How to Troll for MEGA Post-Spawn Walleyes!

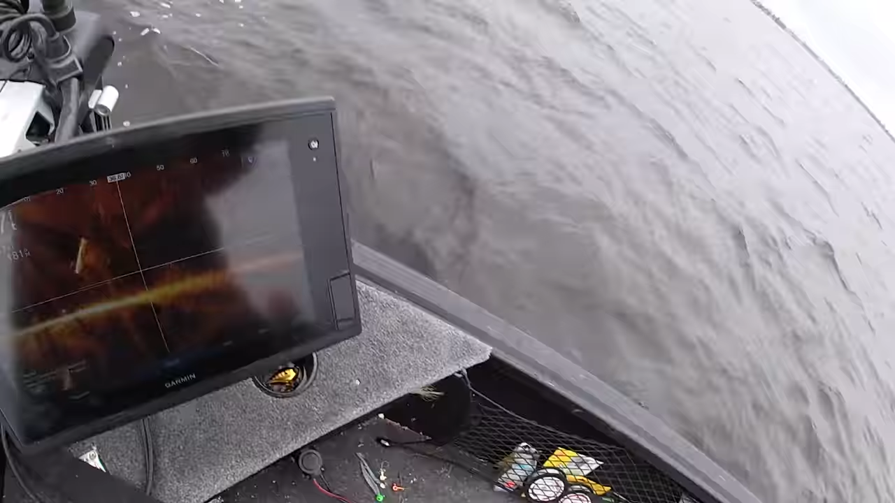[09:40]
All right, guys, I just paused the screen. That's exactly what we're looking for right there.
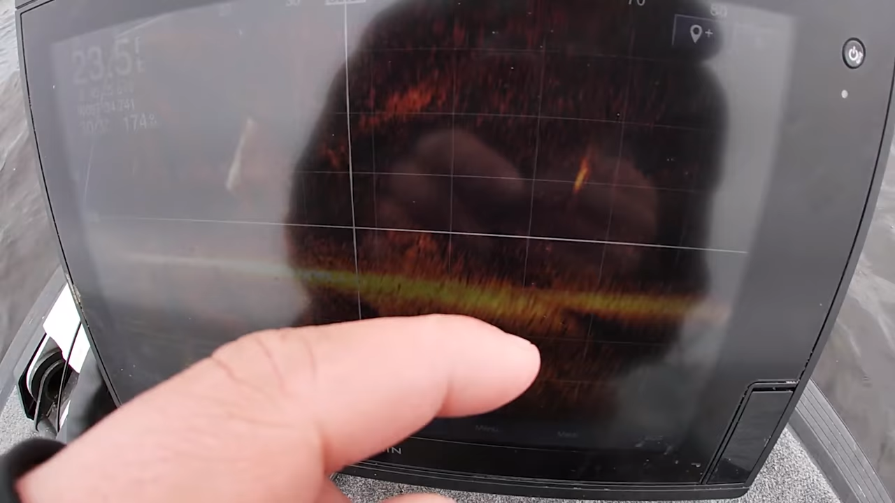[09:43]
Big suspended mop. Can you guys see it? Pause the screen, so hopefully you guys can get a good shot of that.
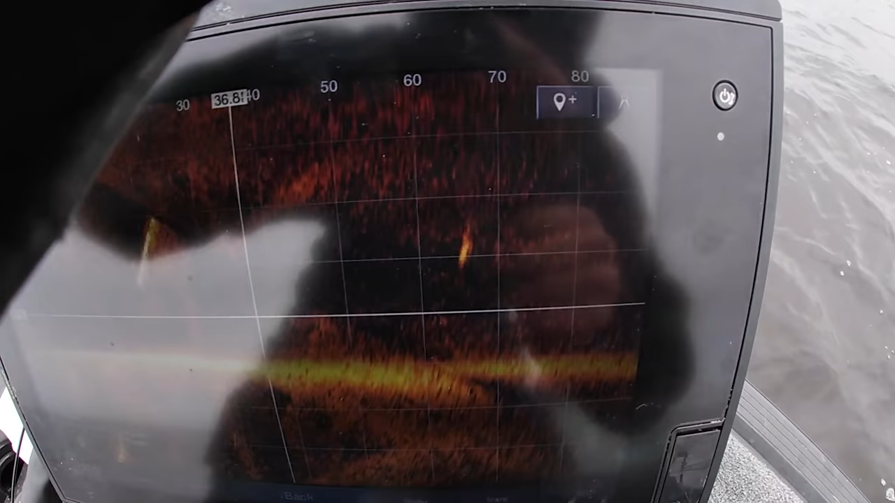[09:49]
But that's what we're looking for right there. Play the screen again.